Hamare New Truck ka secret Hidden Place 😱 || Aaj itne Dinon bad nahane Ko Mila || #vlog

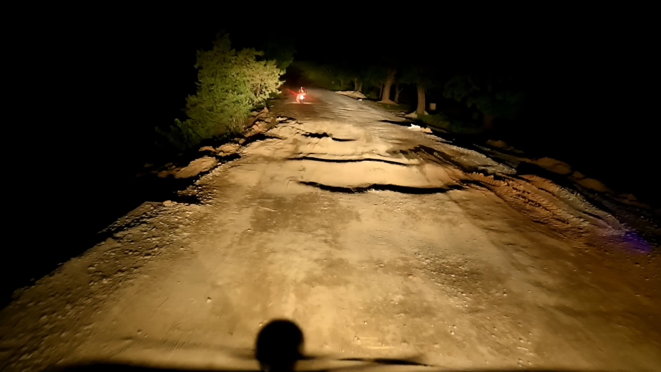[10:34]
अभी ये पुलिया है, इसको मिलाया नहीं अच्छी तरह से अभी। दोस्तों नया रोड में यही सब बताते हैं, जो लड़का लोग रहता है,